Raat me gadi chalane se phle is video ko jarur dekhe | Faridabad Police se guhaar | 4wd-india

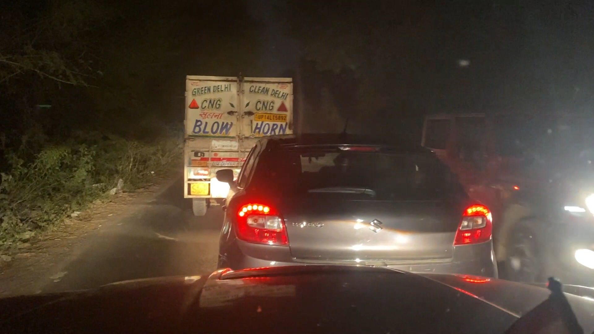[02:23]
हैं इन चीजों में काटते ही नहीं चीजों का फाइन है चलो बागी मान जाओ तो ठीक है नहीं तो भगवान ना कर आपके सा साथ हाइबीम वालने की वज़य से किसी दिन कोई क्लैश वाल एक्सिडेंट हो अपका
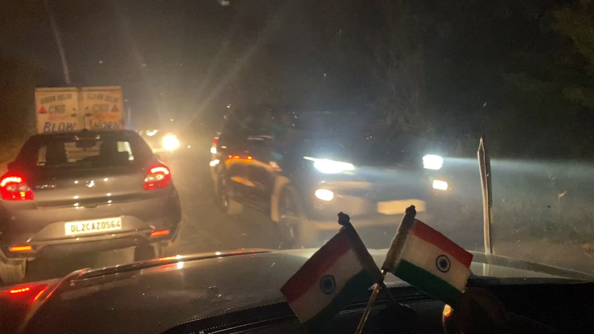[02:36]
कि यह हाइबीम पर है एक और लाट साथ हमारे उतरप्रदेश के लाट साथ है
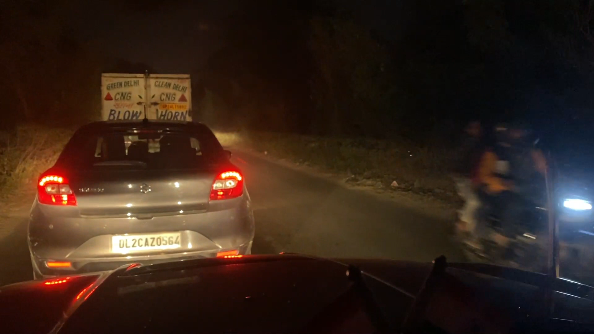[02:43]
कि स्वारी टू से बट हमारे देश में लोगों में सिविक सेंस नाम की चीज आस पास भी नहीं है अब यह सारे ट्राफिक कट करके जा रहा है यूंहीं आराम से लाइन में खड़े रहो आगे जाके वह ब्लॉक कर देंगे पतला रोड है खड़े रहा हूं जाम में फिर